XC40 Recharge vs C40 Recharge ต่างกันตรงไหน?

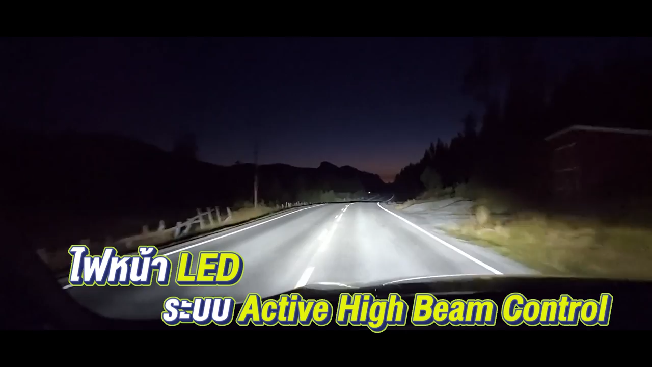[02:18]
ไฟหน้า LED สามารถปรับองศาตามพรงมาลัยปรับสูงต่ำแบบอันตโนมัตรด้วยระบบ Active High Beam Controlการออกแบบภายในมีความกว้างนั่งสบาย